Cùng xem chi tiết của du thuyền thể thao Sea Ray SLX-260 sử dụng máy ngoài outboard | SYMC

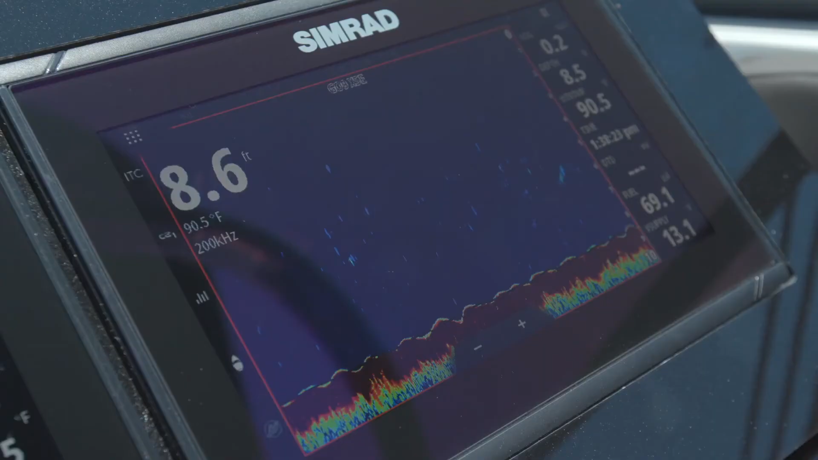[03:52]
On screen: water 90.5°F
The displays offer C-zone digital switching, depth finder, and C-map charts,